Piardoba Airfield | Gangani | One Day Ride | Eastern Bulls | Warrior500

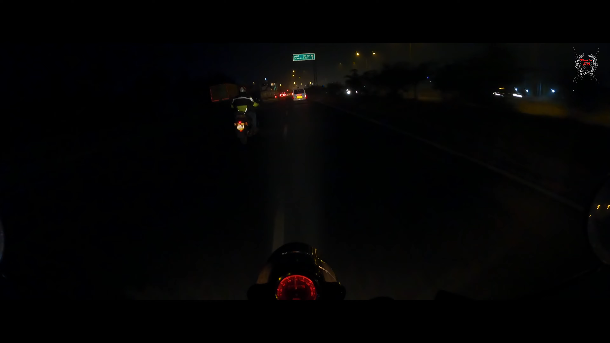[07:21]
After riding several kilometers it was pretty dark but our motorcycle lights played a great role in maintaining the visibility.